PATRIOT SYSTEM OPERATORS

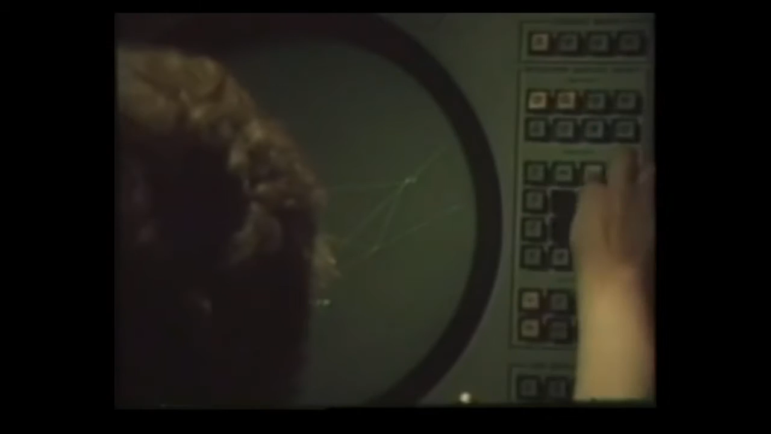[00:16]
All this is handled by computers.
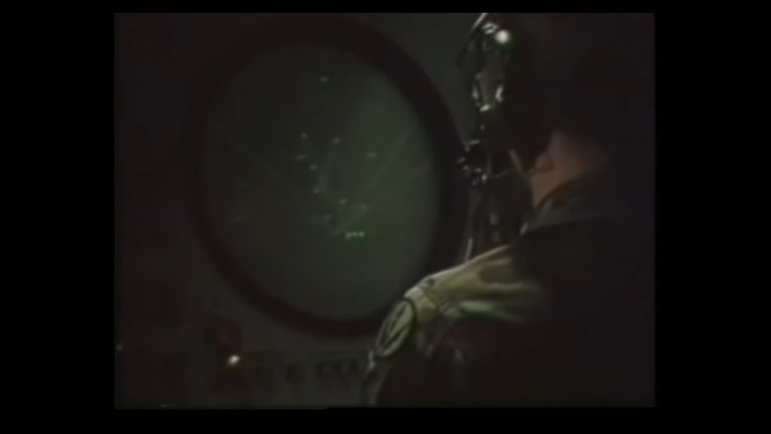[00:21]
In a way, it's like the ultimate video game, because the computers provide an amazing amount of information.
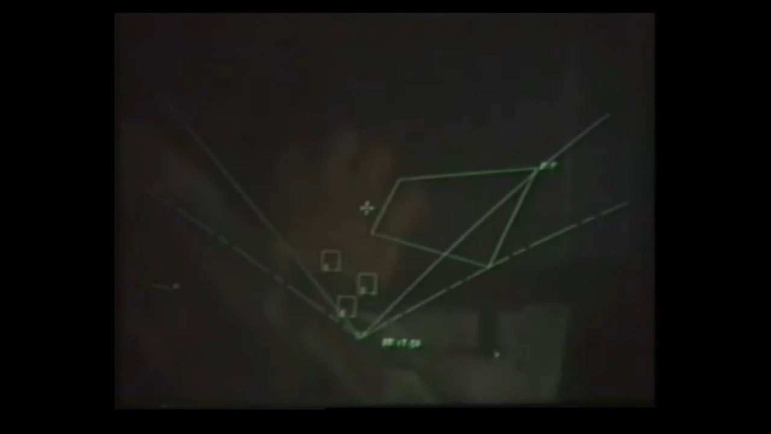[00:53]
so the Patriot system is designed as an integrated battalion.
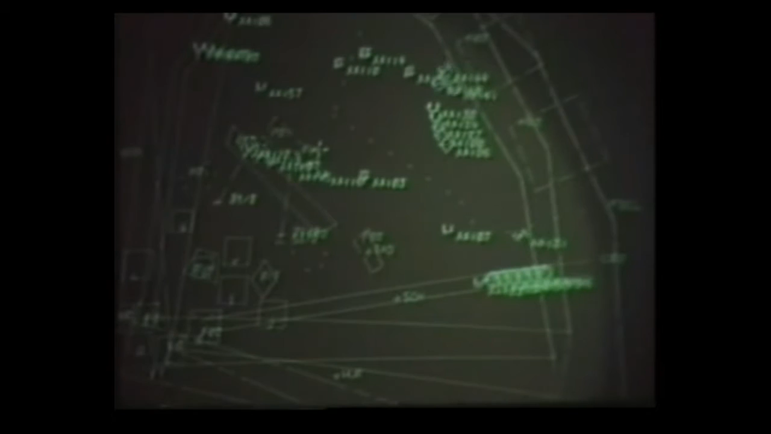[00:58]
Here in the Information and Coordination Central, or simply the ICC, the batteries are dispersed within an area called a sector.
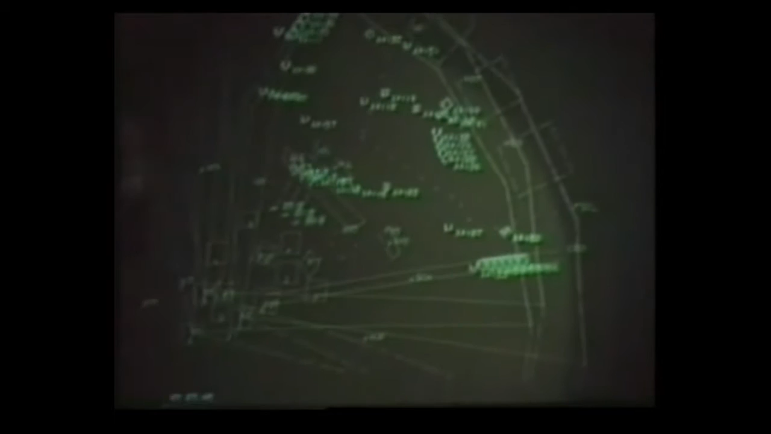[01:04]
The total firepower is 192 warheads.
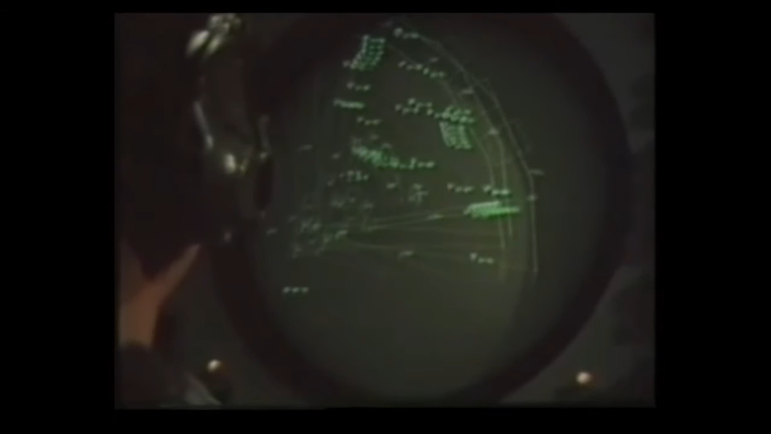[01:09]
Activity of the integrated battalion is controlled from this module that looks like the ECS.
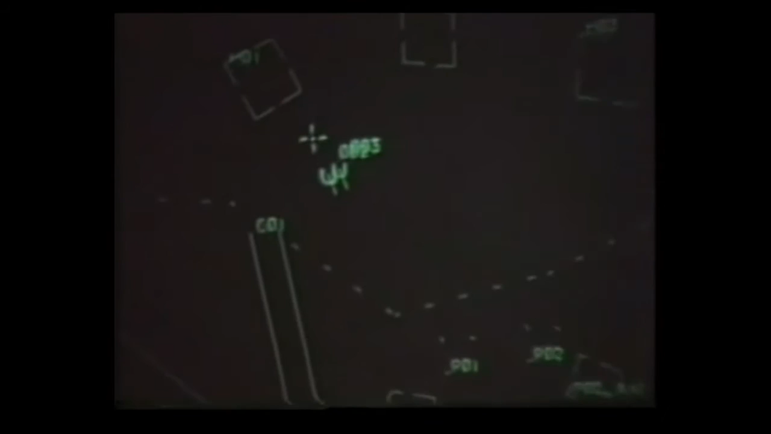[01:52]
Unknowns leaving the enemy area and coming toward you. But you can't be sure yet. The skies are crowded, so you ask your computer for help. Are these unknowns a threat? Are they flying within the speed and altitude our own aircraft know to use? Are they trying to jam our radar with electronic countermeasures? Can they prove who they are through identification, friend or foe? IFF codes that are transmitted by friendly aircraft.